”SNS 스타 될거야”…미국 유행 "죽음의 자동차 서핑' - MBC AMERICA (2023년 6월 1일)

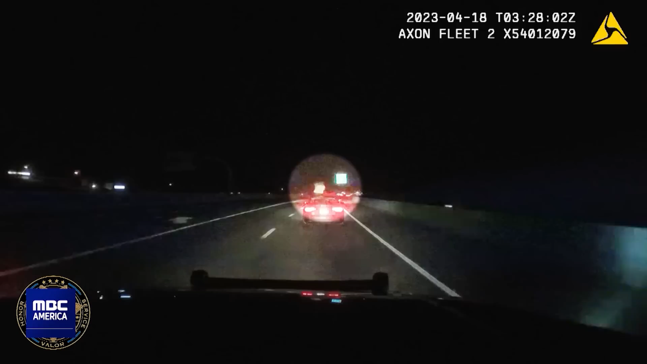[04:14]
그런데 달리는 차량 지붕 위에는 10대 2명이 앉아 있습니다. 이 밖에도 청소년들은 차창 밖으로 몸을 빼낸 뒤 아슬아슬하게 매달리거나 심지어는 차량 지붕 위에 올라서서 춤을 추거나 묘기를 부리는 행동도 서슴치 않습니다.